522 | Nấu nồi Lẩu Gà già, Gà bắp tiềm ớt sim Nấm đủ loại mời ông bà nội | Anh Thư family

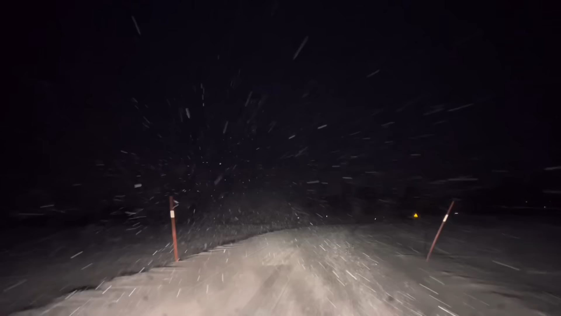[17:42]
Tuyết với lại gió quá chừng luôn, không có thấy đường mà chạy xe luôn đó. Thôi nhà dịch xin phép dừng video ngày hôm nay tại đây đi. Chúc mọi người một buổi tối thật là vui vẻ bên gia đình và bạn bè. À quên nữa, nhà dịch đổi giờ phát sóng vào 6:30 hàng ngày nha. Xin chào và hẹn gặp lại cả nhà mình. Bye bye.